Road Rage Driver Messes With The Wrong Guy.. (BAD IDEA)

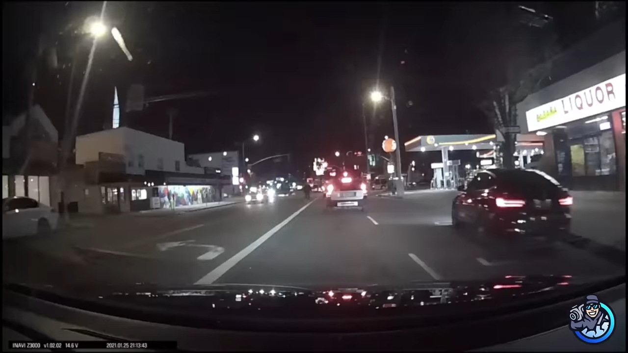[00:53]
He was later caught on by the road rager and deals with him equally. Hey.